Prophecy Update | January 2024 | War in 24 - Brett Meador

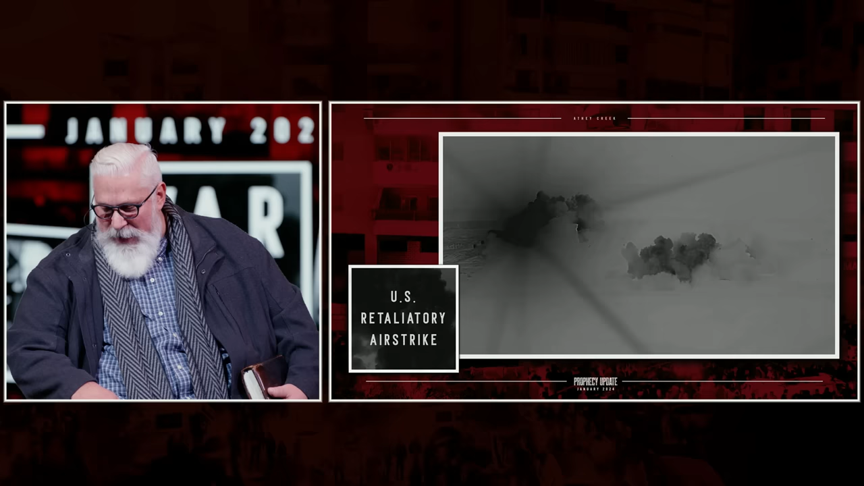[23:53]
According to the U.S., the target was an IRGC training facility. And they took that out as retaliation for being attacked.